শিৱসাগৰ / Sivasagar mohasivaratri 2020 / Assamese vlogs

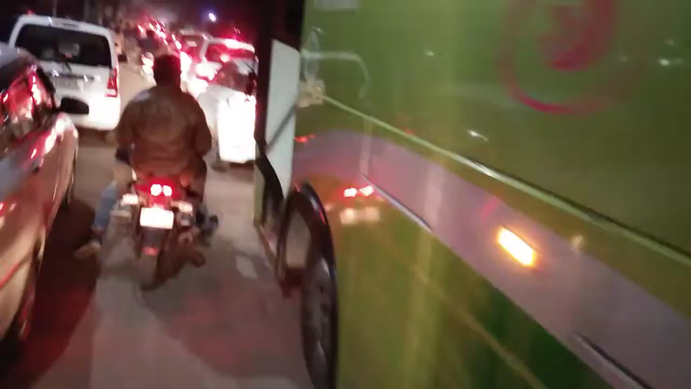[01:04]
আৰু চাওকচোন বাৰু, তলাতল ঘৰৰ ওচৰৰ পৰা ইমানেই জাম, ইমান গাড়ীৰ লাইন পাতিলে। আমি কোনোমতে লাহে লাহে আমাৰ বাহনখন আগবঢ়াই লৈ গৈ আছোঁ।
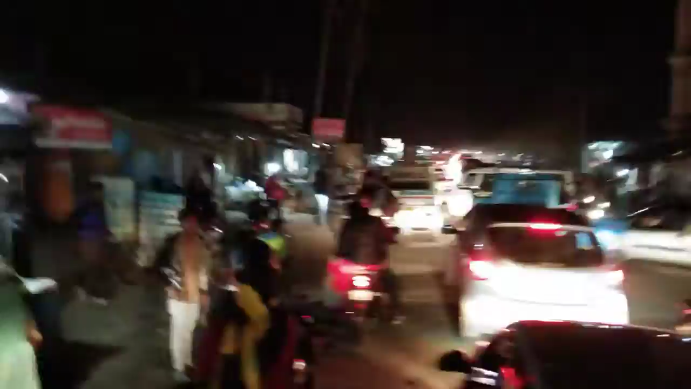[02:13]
ইমানেই জাম, ইমান লানি নিচিনা সঁচাকৈ আচৰিত। এই গাড়ীখনৰ কাৰণে আচলতে ইমান ট্ৰেফিক জাম হৈছে। গাড়ী ক'ৰ পৰা যে এনেকুৱা ড্ৰাইভাৰবোৰ সোমাই, সেইকাৰণে কোনো নীতি নিয়ম কোনো ৰুল নামানে। আচলতে এইখিনি সময়ত আৰক্ষী বিষয়াসকলে আৰক্ষীসকলে অভাৱ বাৰু অনুভৱ কৰিছিল।